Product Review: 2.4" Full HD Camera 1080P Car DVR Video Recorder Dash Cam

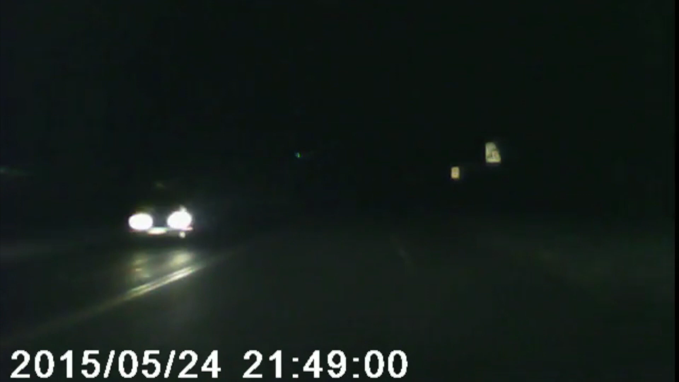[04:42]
It's actually one of the best nighttime views that we've gotten in a long time out of any of these cameras as a matter of fact. I was kind of impressed that we were able to see as much as we could, regardless if the quote unquote nighttime mode was on.
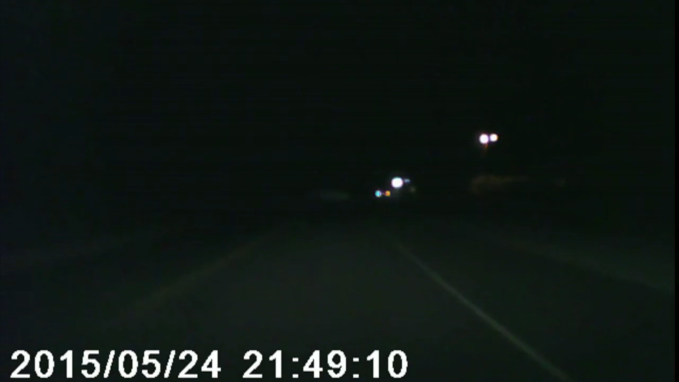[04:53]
Nighttime mode, like all these cheap little cameras, didn't make a real difference here. But as you can see, as we're driving around, we actually could see a lot more of the environment, which is actually a plus for this particular camera. So let's start the final wrap up here.